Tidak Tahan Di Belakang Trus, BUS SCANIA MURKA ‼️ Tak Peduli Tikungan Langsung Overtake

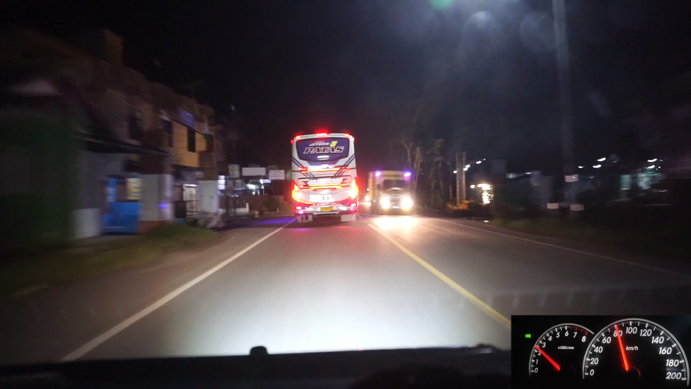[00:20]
Tapi nampaknya yang lebih panas itu ada Putra Pelangi sama JRG di depan. Tadi keluar dari terminal itu rapat kali.
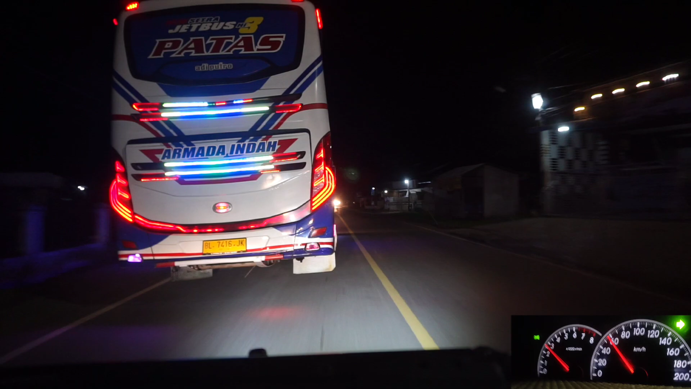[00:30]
Jarak sekarang sama Armada Indah sekitaran
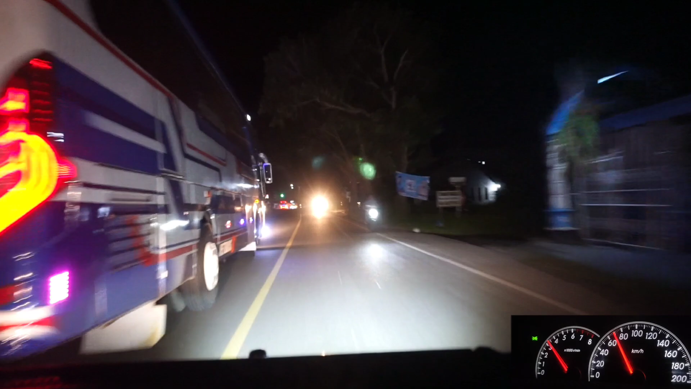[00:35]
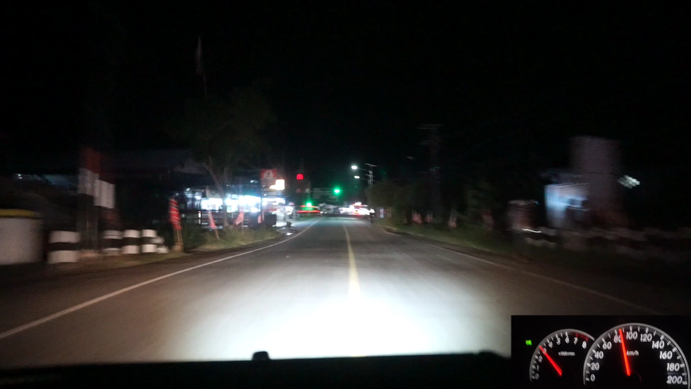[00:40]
rapat kali itu di depan tuh. Asik tuh di depan apa ya. Beda. Rapat tuh di depan tuh.
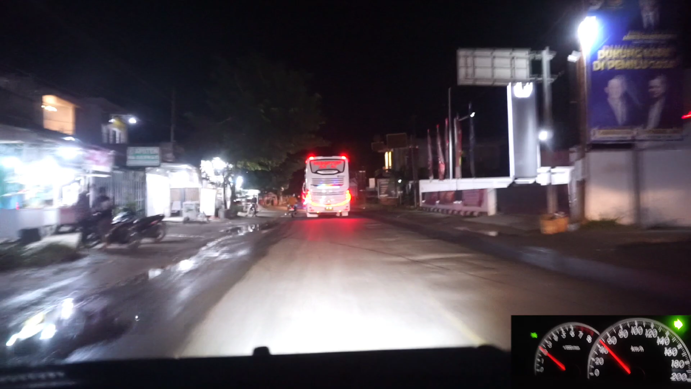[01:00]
Non stop. Ini antara Scania sama 1836 ini.
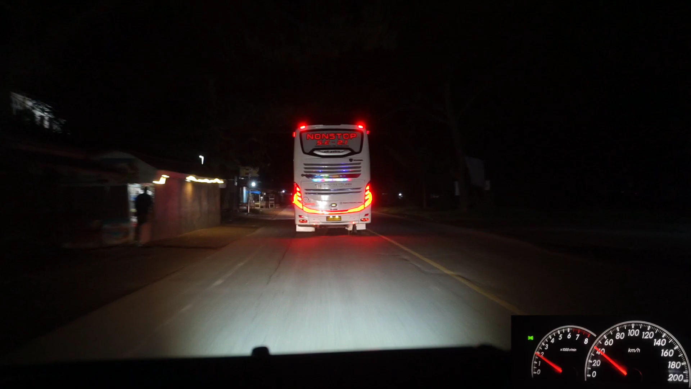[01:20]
Ada dua Putra Pelangi lagi tadi di dalam terminal, tapi lagi ngambil sewa non-stop langsung jos dari dalam terminal sekalian keluar sama JRG tadi.
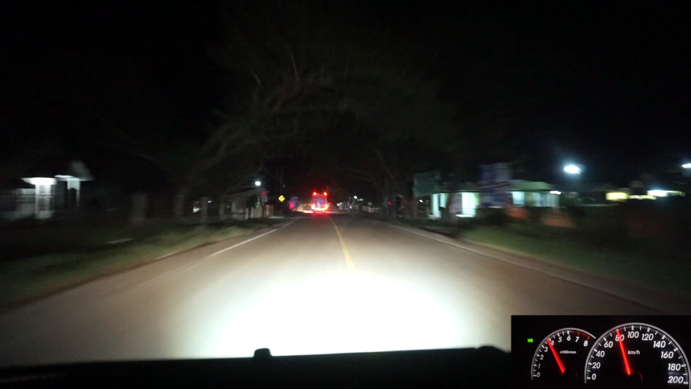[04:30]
Ada bis itu di depan SPBU ini.